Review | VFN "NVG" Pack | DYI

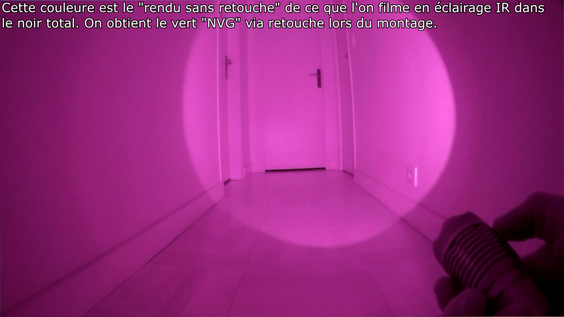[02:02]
Et il faut savoir aussi que ici, alors c'est une 850, je ne sais plus si c'est la plus visible ou la moins visible, mais vous avez 850 et 940, je crois.